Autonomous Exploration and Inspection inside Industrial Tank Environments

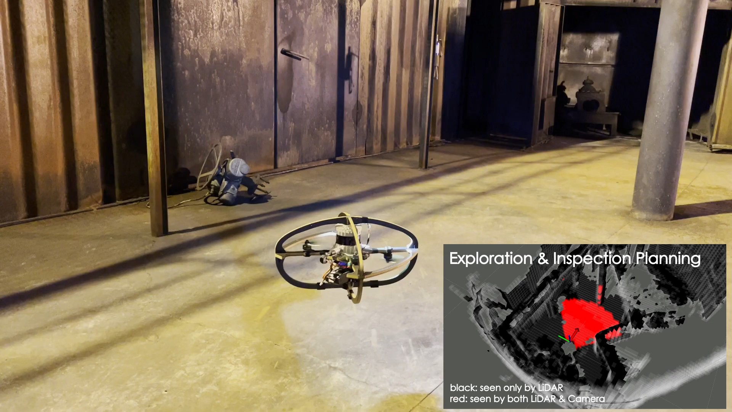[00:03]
In this experiment, we demonstrate a combined exploration and inspection mission using the RMFL
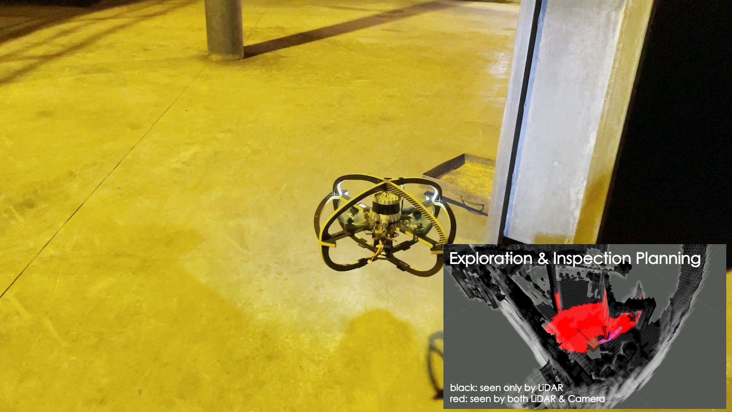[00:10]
collision-tolerant aerial robot inside the NewTek rely on facilities in Trondheim, Norway.
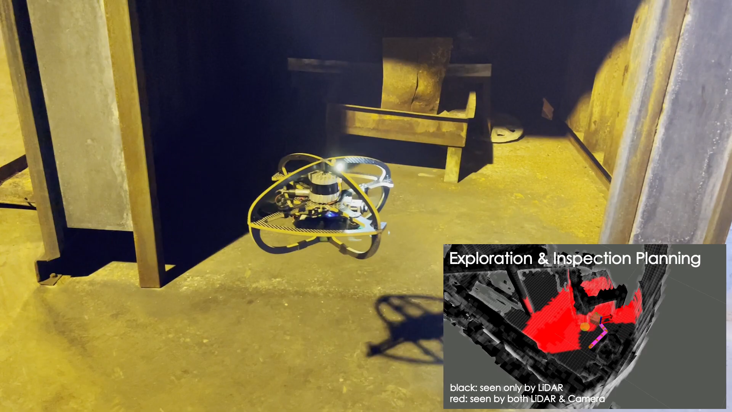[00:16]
The robot is tasked to autonomously explore and inspect the surfaces of the environment within a height boundary,
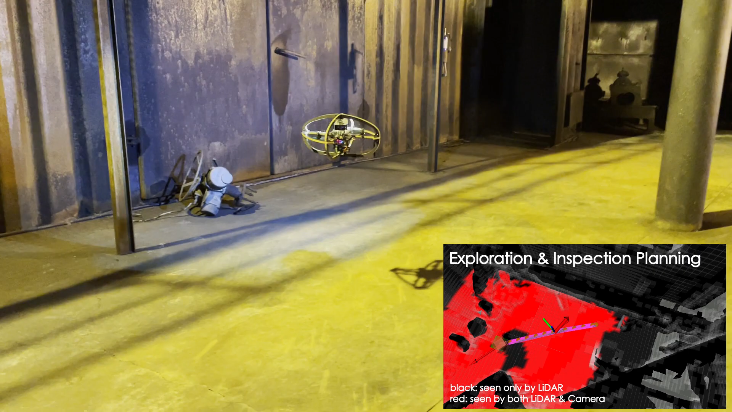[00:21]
with its onboard camera sensor given no prior knowledge of the map.
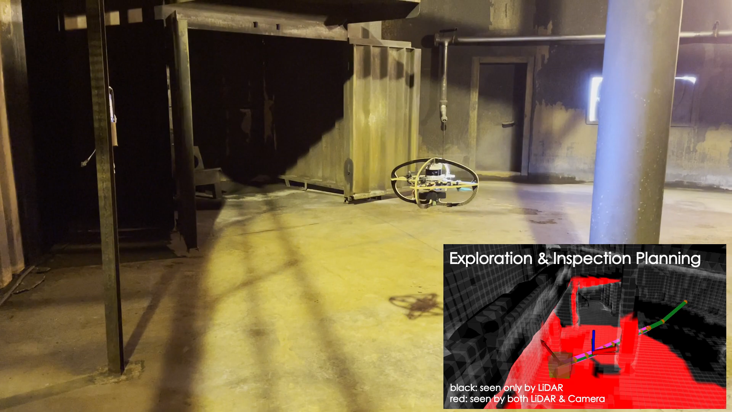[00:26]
To accomplish its task, the system utilizes a modified version of our open-sourced graph-based exploration path planner.
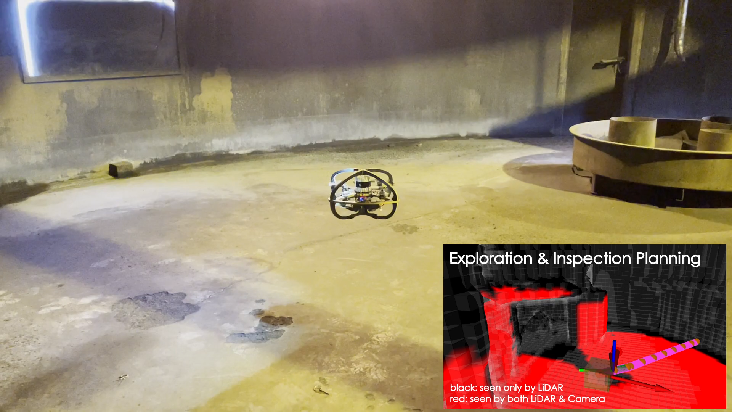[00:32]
The planner utilizes VoxBlocks as a volumetric mapping framework for